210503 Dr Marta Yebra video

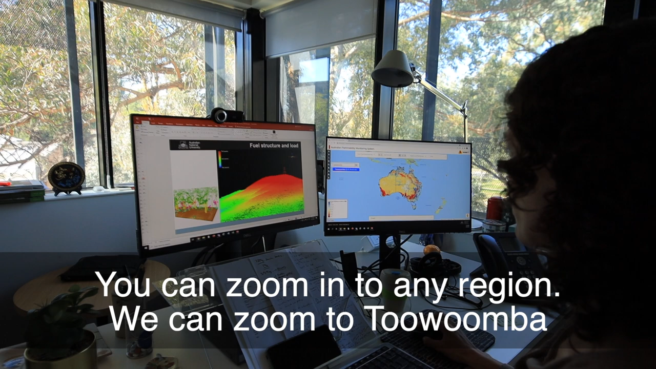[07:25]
We can zoom to Toowoomba, for example,
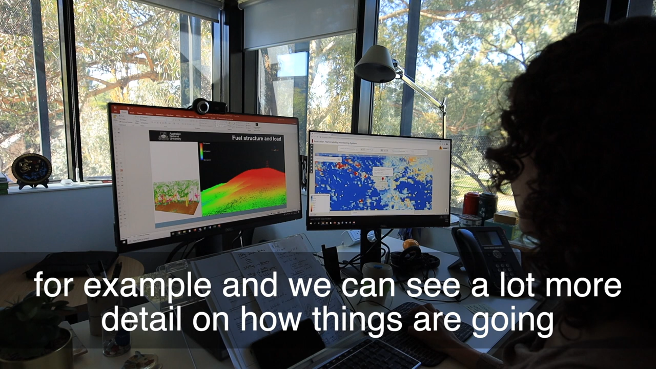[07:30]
and we can see a lot more detail on how things are going around this area.
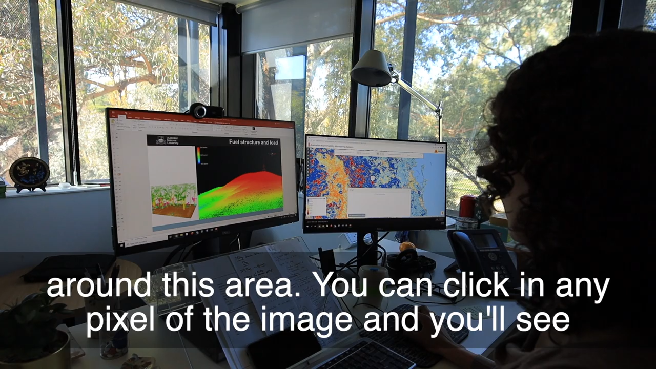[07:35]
You can click in any pixel of the image and you see the time series of fuel moisture content values,